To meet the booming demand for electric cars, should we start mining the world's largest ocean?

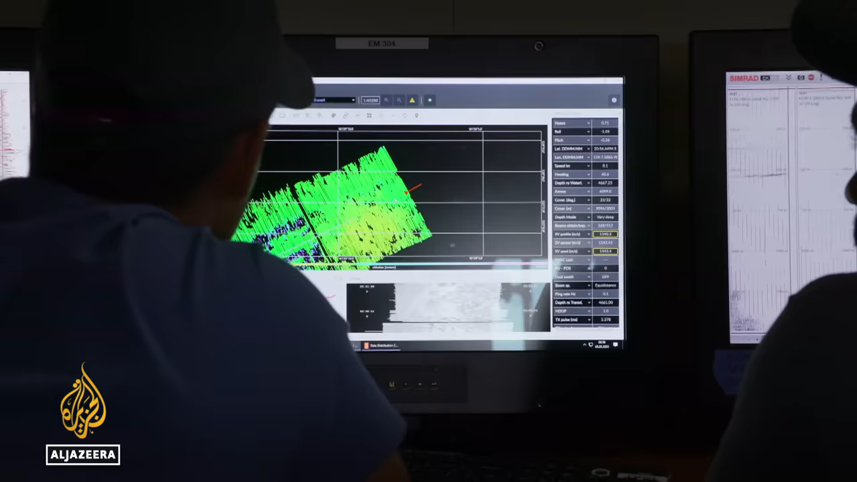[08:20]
The Moana Minerals team relies on sonar mapping to find the nodules. So that's still that gradual descent from the island as you're going down?
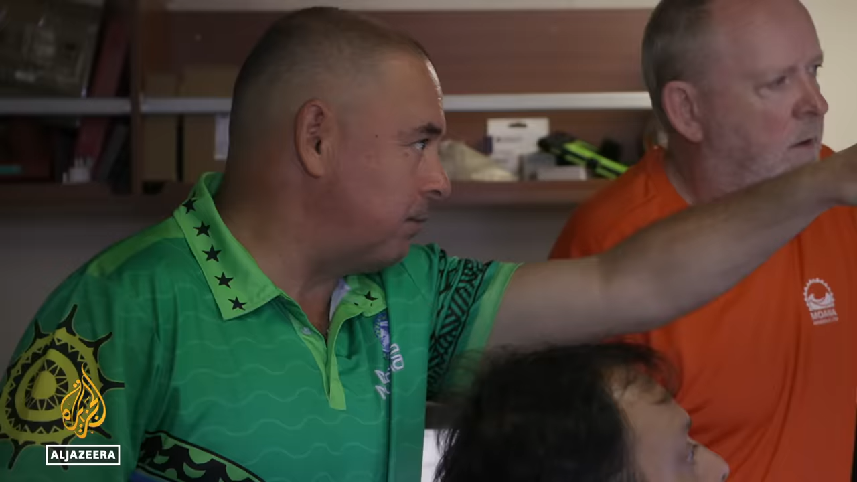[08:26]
Correct, yes. Hans is showing the Prime Minister what they're looking for.
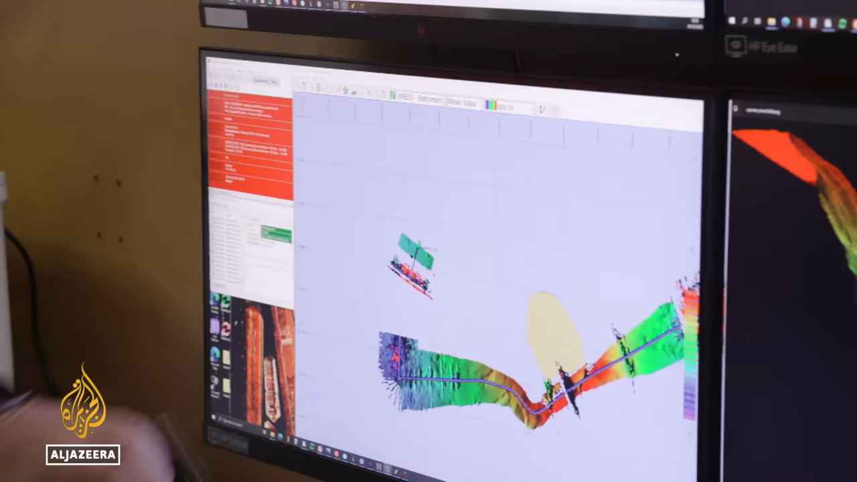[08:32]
Flat, soft areas of the sea floor where the biggest deposits of nodules are found.